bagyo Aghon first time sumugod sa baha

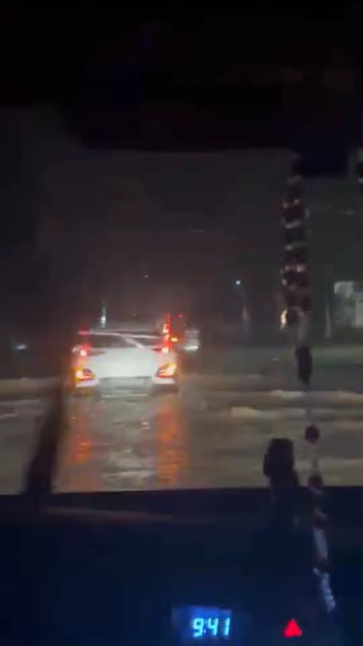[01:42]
Mas malalim ko sa dunok pa doon. Yan ay... Yan, iba-iba na oh. Ilog. Ilog. Ba'y ilog. Okay. Ilog. Ang probleme sa Gourney, si Primbaba, mag-bot-tok ang kanyang motor.